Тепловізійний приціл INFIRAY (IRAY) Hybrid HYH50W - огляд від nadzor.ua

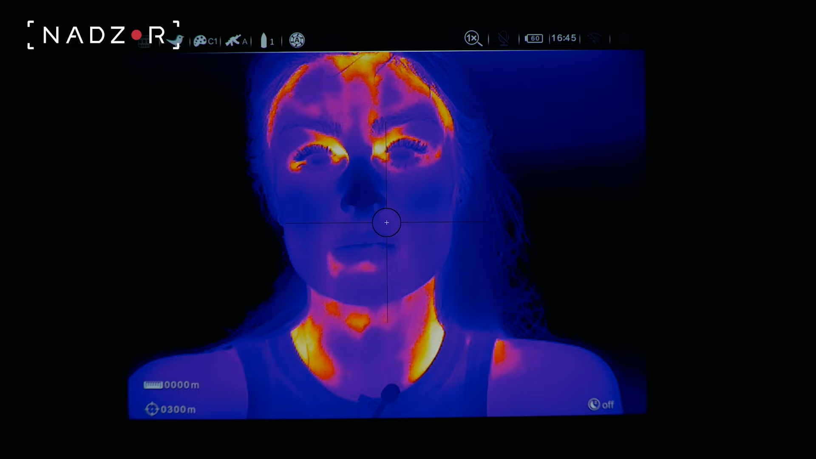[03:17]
діапазон цифрового збільшення від 1 до
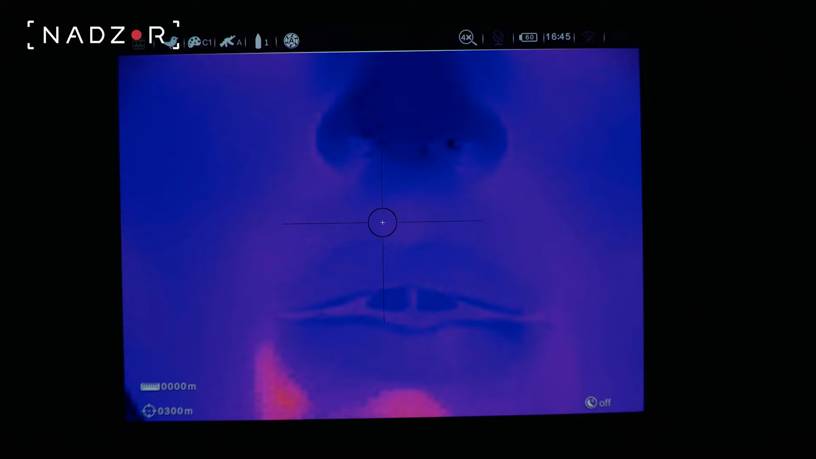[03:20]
8 крат і мінімальна зона фокусування 5 метрів.
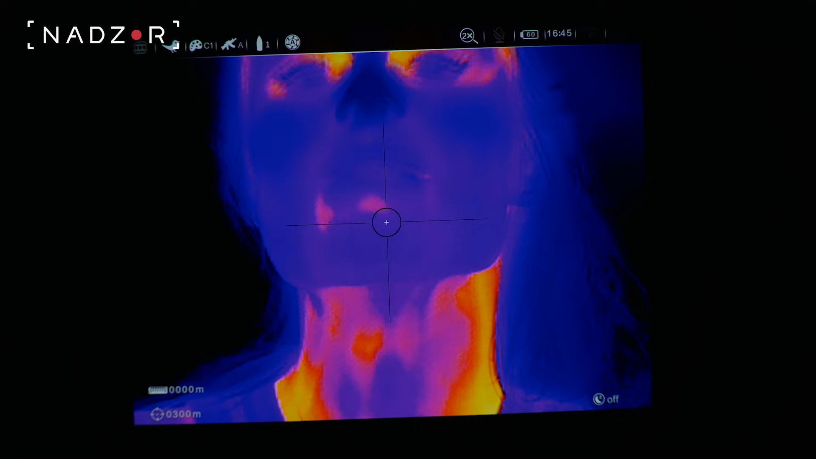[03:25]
Такі можливості роблять процес виявлення цілі зручнішим та швидшим.
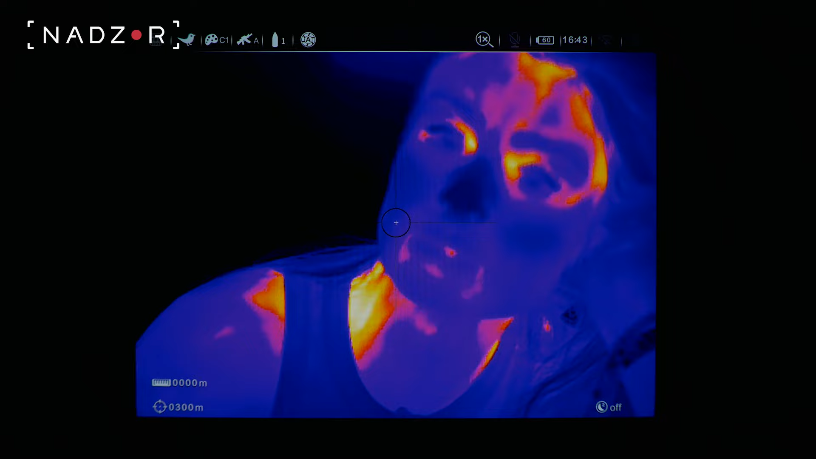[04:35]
кольоровий та виділення контурів об'єкту. Гарячі відтінки чорний, білий та червоний перезначені для відстеження об'єктів на великих відкритих просторах.
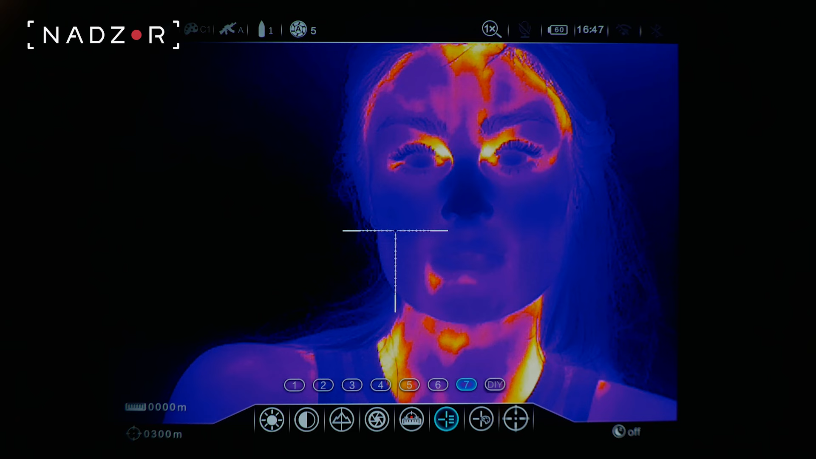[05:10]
і якщо внести балістичні дані, то приціл автоматично генерує некомфортнішу для вас мультибалістичну сітку BDC, що відповідає цим даним.
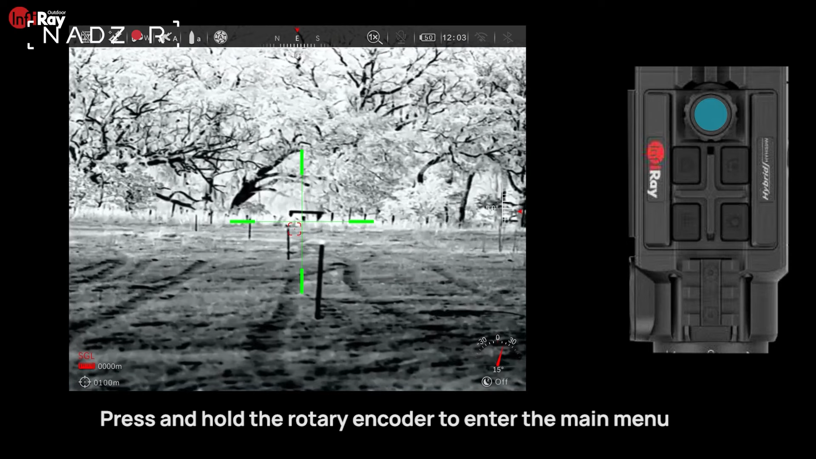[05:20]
Таким чином вам потрібно менше часу і патронів для пристрілки. Також використовуючи балістичний калькулятор, можна вводити балістичну інформацію в таблицю,
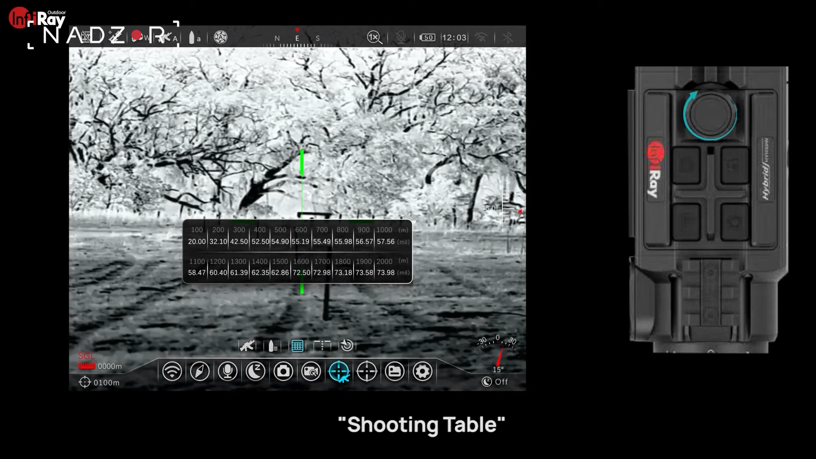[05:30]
що відповідає різним видам зброї та патронам, забезпечуючи точні розрахунки при стрільбі на різні дистанції.
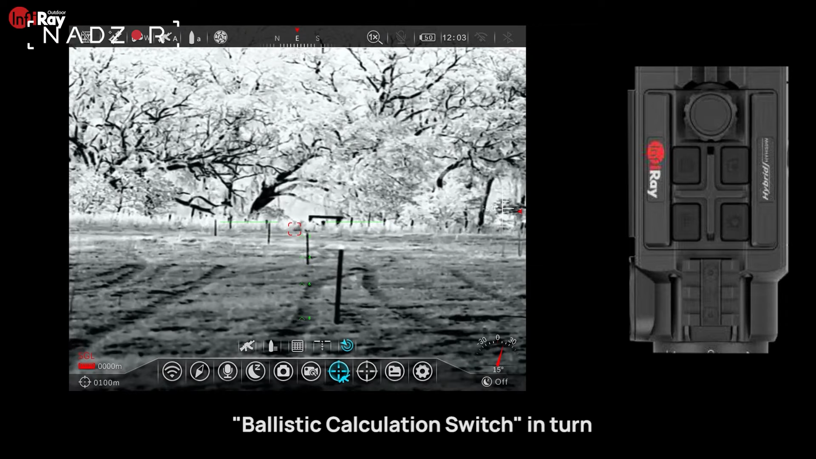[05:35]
Крім всього цього, приціл має функцію відстеження цілі, коли курсор захвачує гарячу точку та переміщається за нею. А також функцію виділення області, яка дозволяє виділити певну зону,
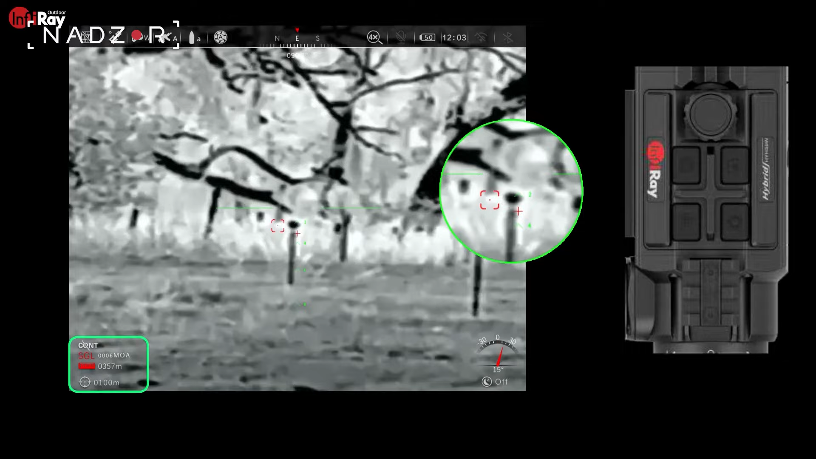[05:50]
посилюючи її яскравість і контрастність, що забезпечує додатковий комфорт під час постереження та сприяє підвищенню точності пострілу.
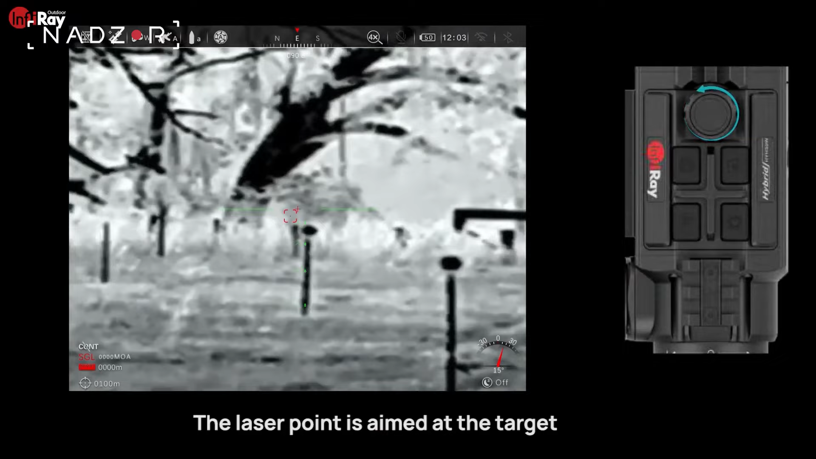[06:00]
Ще пристрій має режим «Картинка в картинці», надаючи можливість збільшити зображення в додатковому вікні в
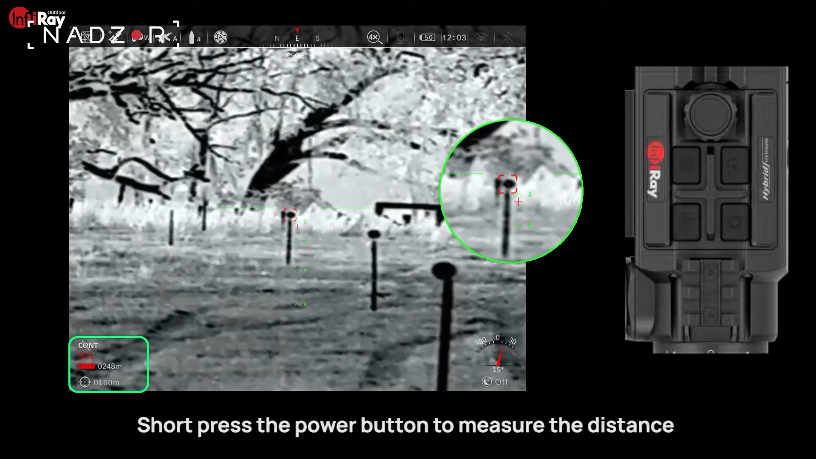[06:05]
два рази для кращої ідентифікації мети та більш точної стрільби.